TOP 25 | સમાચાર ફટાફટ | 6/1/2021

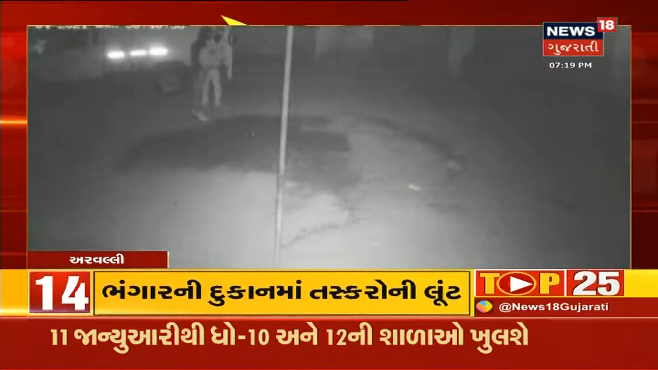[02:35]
अर्वल्ली ना मोडास शेहर मा तसकरोए भंगार नी दुखान मा त्राट क्या तसकरोए सीटीवी पर मास्क पहरावी निदू अल्यूमिनियम ना 7500 किलो भंगार नी चोरी करी पलाय